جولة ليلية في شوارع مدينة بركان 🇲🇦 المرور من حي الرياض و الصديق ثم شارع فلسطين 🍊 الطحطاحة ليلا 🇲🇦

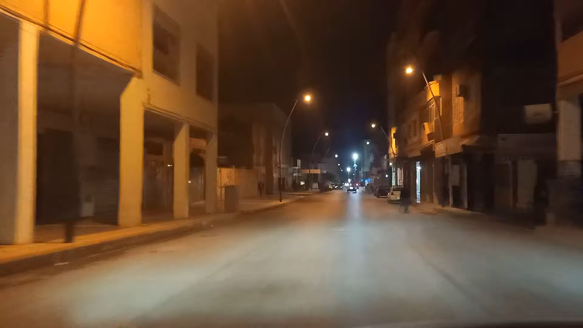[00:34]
ديال الأحياء الأخرى اللي كاينة في هذه البلاصة، حي الصديق، كاين أيضا الكرابة، المهم بزاف ديال الأحياء. عندنا إن شاء الله تكون واحد الجولة في مدينة بركان، تشوفوا معنا الأجواء الليلية كي دايرة.
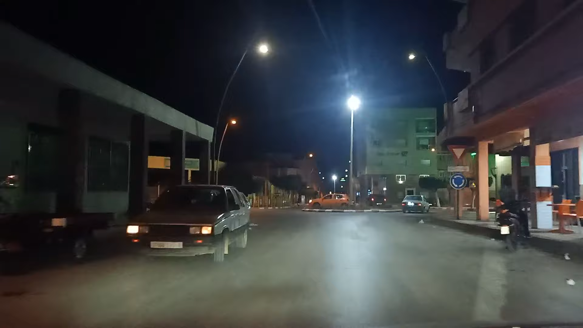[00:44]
ما نطولش عليكم بزاف، نتمنى لكم فرجة ممتعة. الطريق اللي غادي نمشيو معها خوتي هي هادي، كما قلت لكم راني اون فاس لاصال ديال الرابحي.
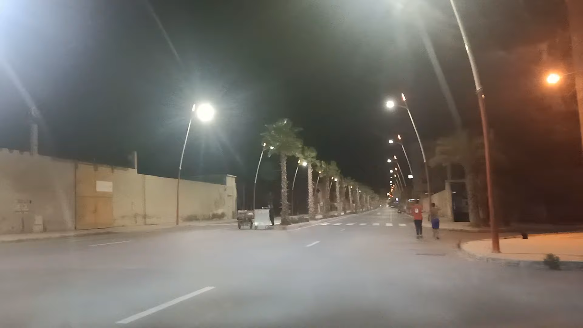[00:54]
غادي نمشيو معها الطريق نيشان حتى نوصلوا تقريبا لديك الطريق اللي كتهود مع فرياض، غادي نهودوا معها. شوفوا معنا الاجواء كي دايره في مدينه بركان، ولا ربما غادي نمشيو حتى لشارع فلسطين احسن. غادي نمشيو ديريكت مع الطريق تنوصلوا لشارع فلسطين اللي كيجي من الحي ديال الوداديه والاحياء اللي كاينين في ديك الجهه.
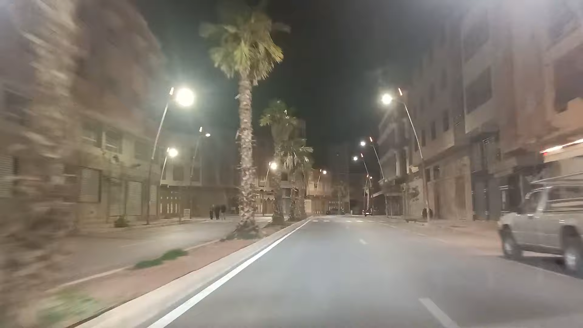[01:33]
كما راكم عارفين مدينه بركان هي واحد المدينه هادئه ليلا، ما كتكونش فيها الحركه كبيره في الليل، كتكون الحركه تقريبا في المقاهي. بعض المقاهي كيبقاو يعني يبقاو خدامين في الليل، بالخصوص اليوم مع كاينين المباريات ديال الكاس ديال امم افريقيا، يعني بزاف ديال الناس اللي كيمشيو للقهوه باش يتفرجوا. اذا اخوتي الحي اللي جاي على اليسر ديالنا هو حي الصديق. كانوا بزاف ديال الناس شحال من مره يقولوا لي ديرنا جوله في حي الصديق، وكنا ديجا درنا بعض الجولات في هذه الجهه.
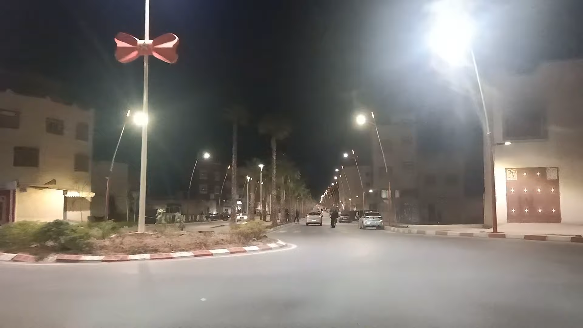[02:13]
وكاين أيضا الحي ديال الكرابة هو اللي جاي من مور المكتب.
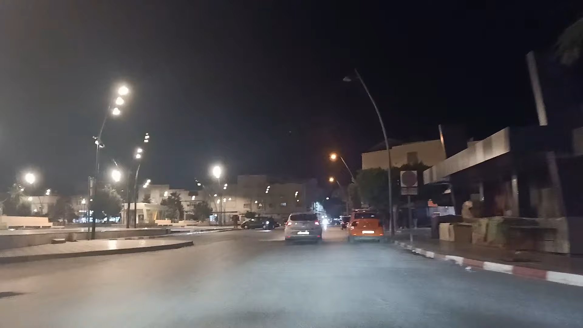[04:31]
هنا كاينة ديك الجلدة ديال الطحطاحة اللي الاسم ديالها ساحة المسيرة الخضراء، هي اللي كاينة في اليسر ديالنا. وطبعا في اليسر كاين الحي ديال الأندلس. هي غادي ندير واحد التوقف خفيف في هاد الدورة اللي هنا على اليسر. ها